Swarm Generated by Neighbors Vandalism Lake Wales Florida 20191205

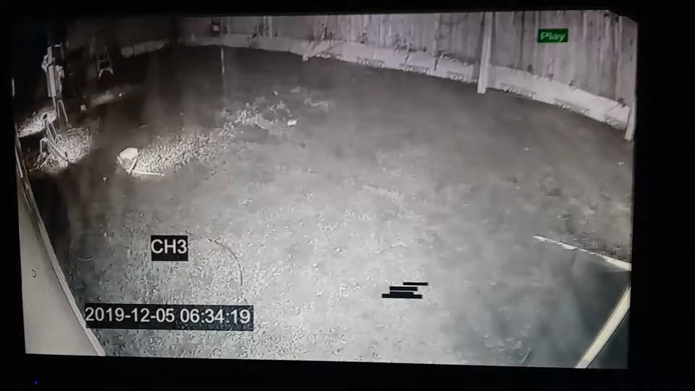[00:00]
This is Patty Owens at 105 Carver Street in Lake Wills, Florida, demonstrating what our neighbors do to us, how they vandalize our property. This is a swarm that they have generated. Today is Thursday, December, I want to say 5th. This is how long it went on for.